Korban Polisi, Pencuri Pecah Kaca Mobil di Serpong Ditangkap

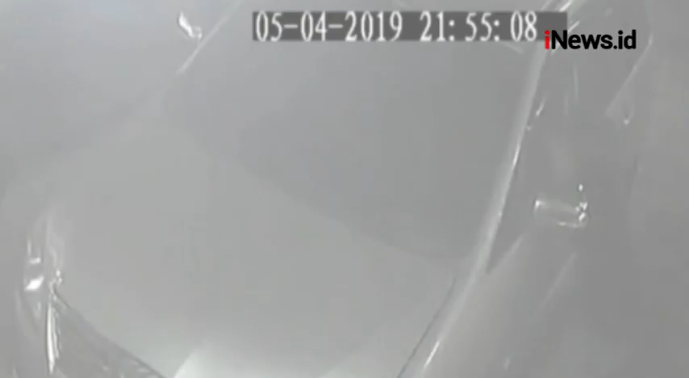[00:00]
Inilah rekaman kamera pengintai saat seorang pelaku aksi pencurian dengan cara pecah kaca mobil beraksi di Jalan Raya Serpong, Tangerang, Selatan, Banten.